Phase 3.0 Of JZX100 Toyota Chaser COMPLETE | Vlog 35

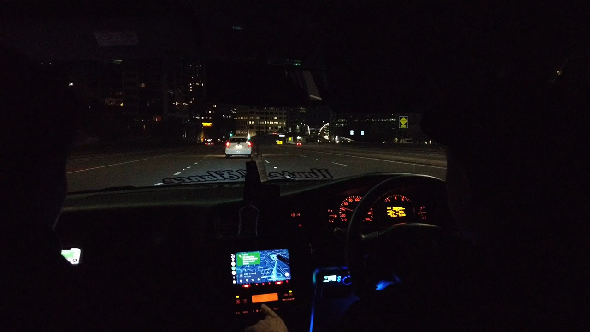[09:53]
oh oh that's a cute raises oh do we have a tunnel we have a tunnel